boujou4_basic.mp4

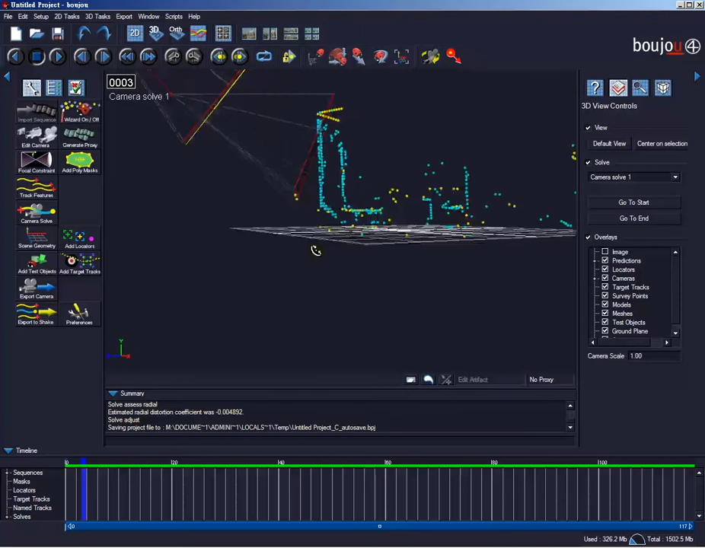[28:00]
我们可以看到这个场景已经被导正，已经是呈现正，就是跟这个场景的 XY Z 的一个 X 跟 Z 轴的一个平面呢是平行的，这样的话，我们扔到 Maya 或其他 3D 软件中呢，才不会增加我们在合成对位的一些困扰。
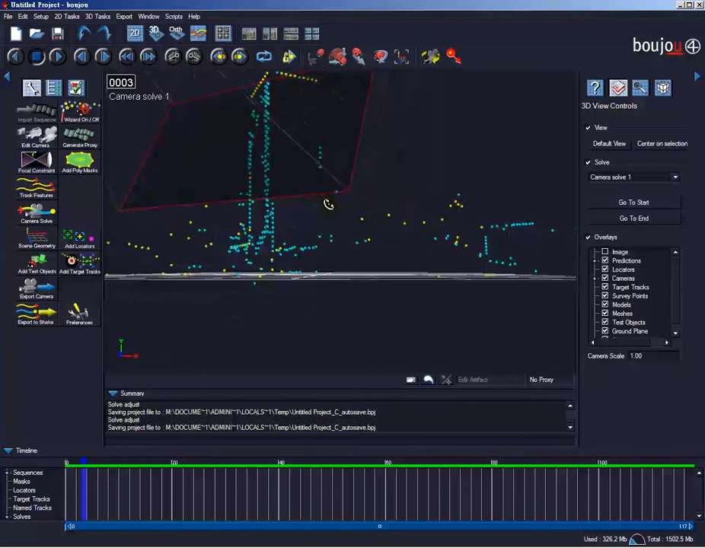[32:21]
其实可以发现到，其实像这些建筑物，我们切换到 2D 视图，像这些建筑物的一些特征点啊，
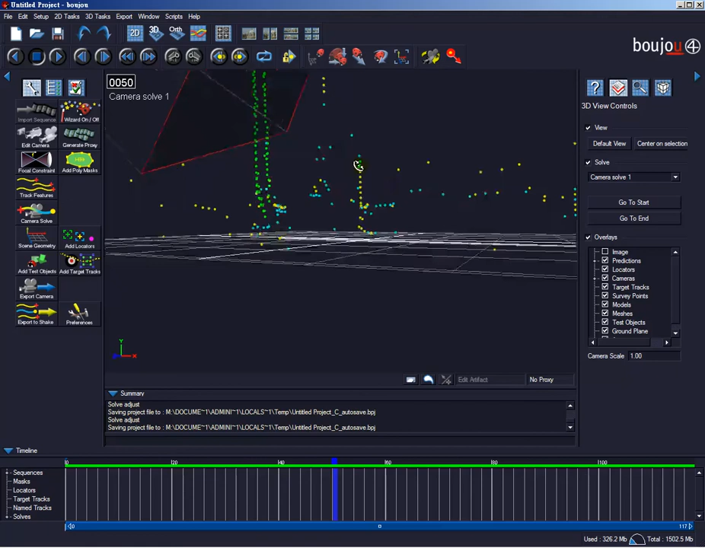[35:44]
那代表是它这些特征点所对 camera 提供的一个数据的一个判别，就是说黄色的特征点表示它这些特征点是数据是非常足够的，我们也可以称为黄金特征点。